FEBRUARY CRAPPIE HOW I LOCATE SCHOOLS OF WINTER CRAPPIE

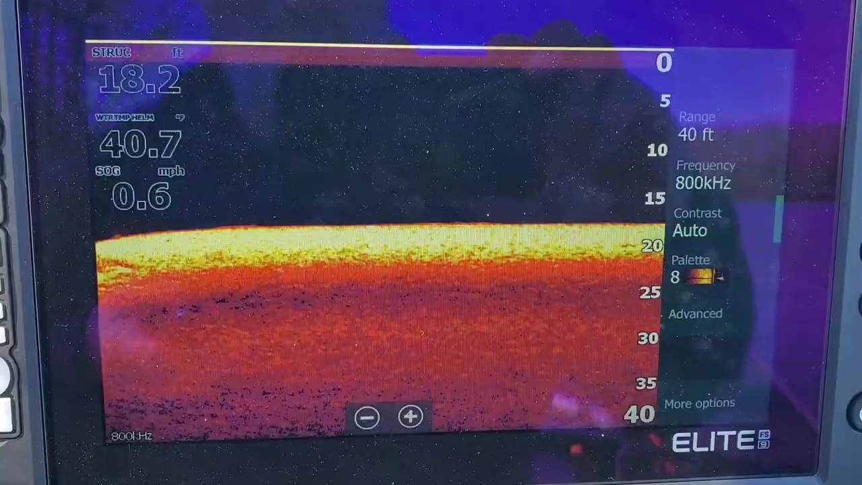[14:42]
On screen: depth 18.2 ft, speed 0.6 mph
Here's another pretty good example of a ledge with a tree on it folks.
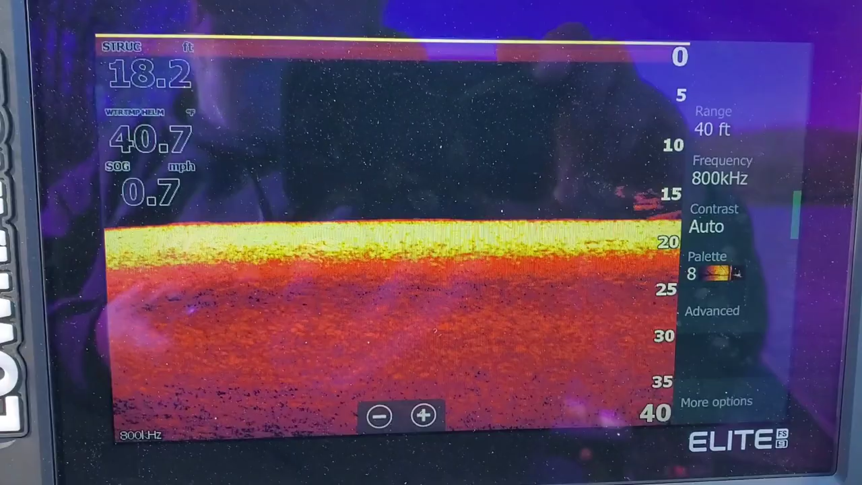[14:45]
On screen: depth 18.2 ft, speed 0.7 mph
There's the tree starting to pop up. I changed color palette so maybe you can see it a little easier.
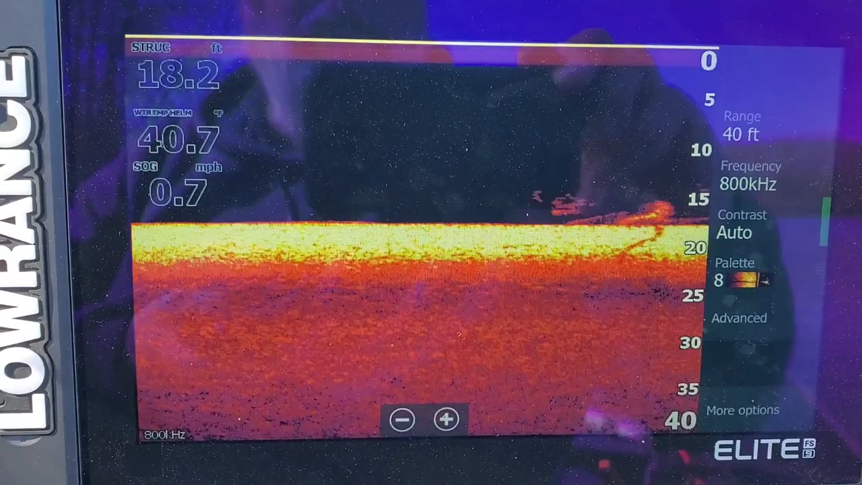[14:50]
On screen: depth 18.2 ft, speed 0.7 mph
And we're about 18 foot of water. There's some of the limbs and stuff off the tree.
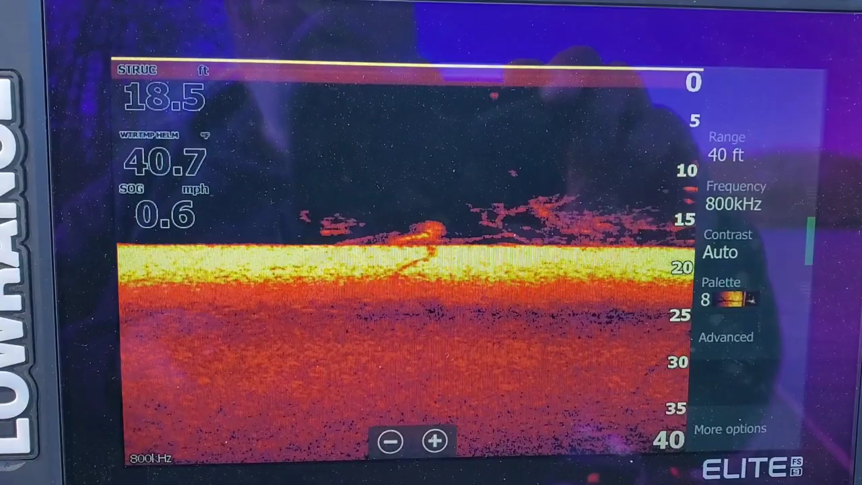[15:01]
On screen: depth 18.5 ft, speed 0.6 mph
All right, now we're starting to see fish.
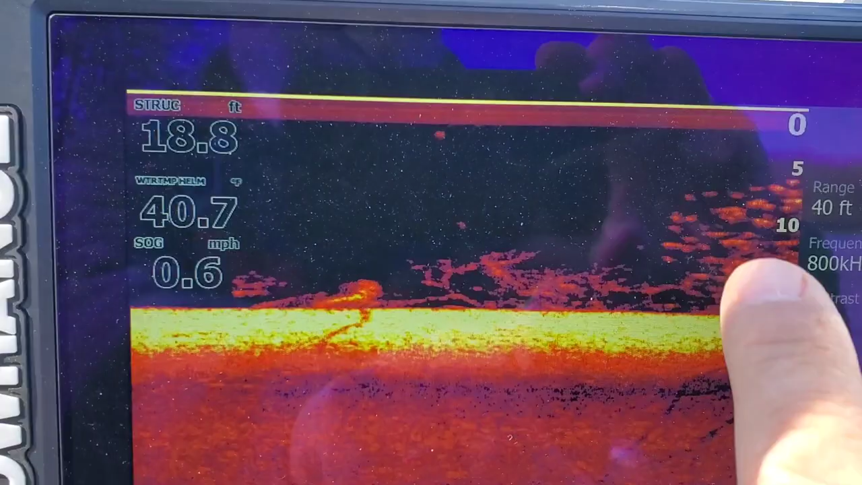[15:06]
On screen: depth 18.8 ft, speed 0.6 mph
All them, all them bright spots right in there. Real bright yellow and orange.
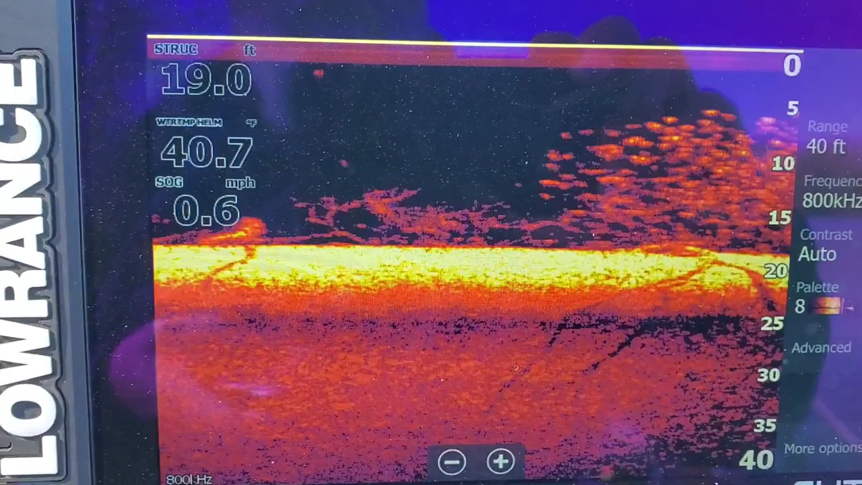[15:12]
On screen: depth 19.0 ft, speed 0.6 mph
Those are fish on that tree, crappie. And there are a bunch of them.
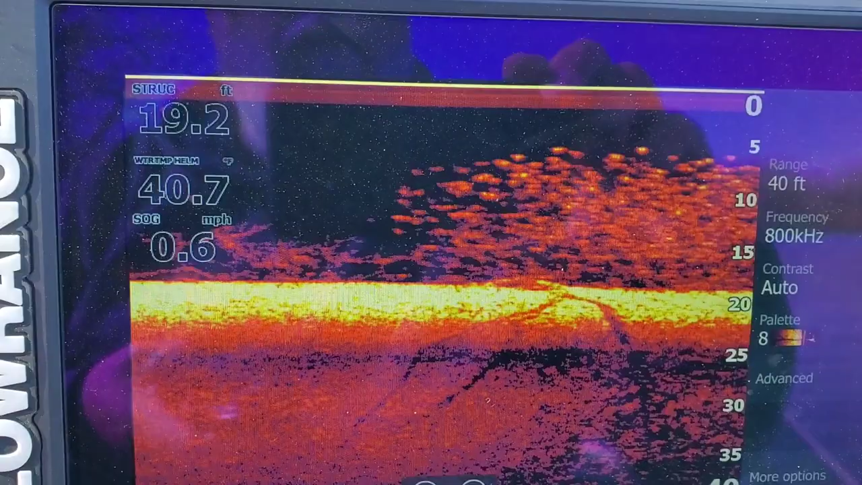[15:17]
On screen: depth 19.2 ft, water 40.7°F, speed 0.6 mph
They're anywhere from five foot, suspended about five, six foot, all the way down to the bottom.
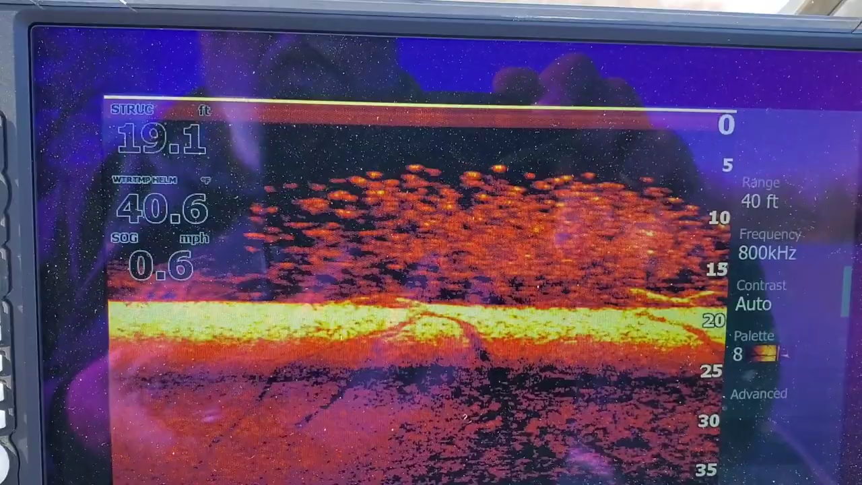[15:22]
On screen: depth 19.1 ft, speed 0.6 mph
They said we're in about 19 and a half foot of water. Or, I'm sorry, yeah, 19 foot of water right now.
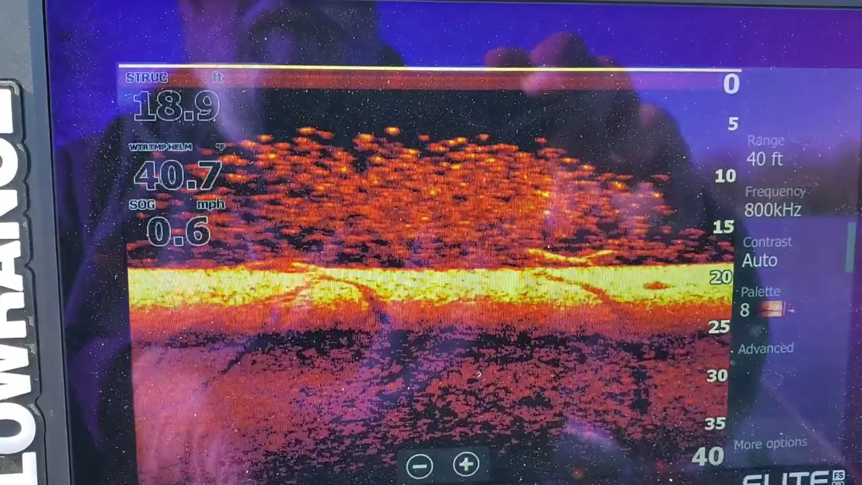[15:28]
On screen: depth 18.9 ft, speed 0.6 mph
Water temperature is still about 40.7. It hadn't warmed up a lot today.
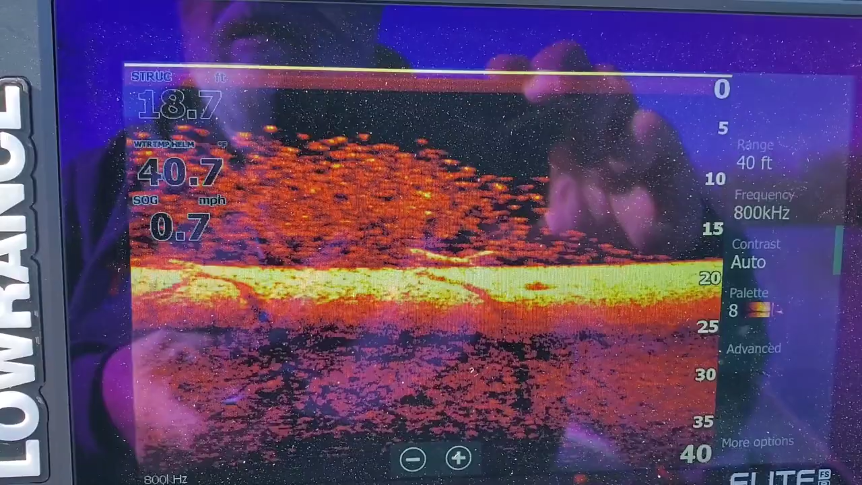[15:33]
On screen: depth 18.7 ft, speed 0.7 mph
But that sun shining on it has brought them up a little closer to the top.
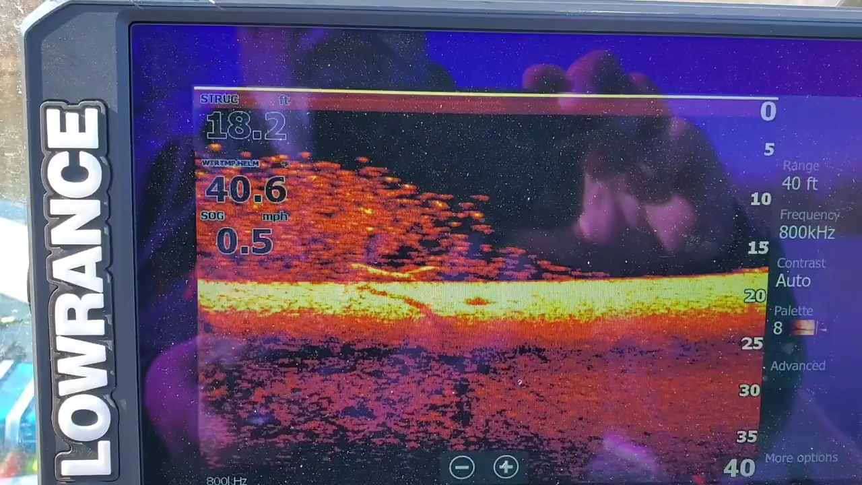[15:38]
On screen: depth 18.2 ft, speed 0.5 mph
So that's what you're looking for folks. Ledges in about 15 to 20 foot of water with some brush and stuff on it would be great.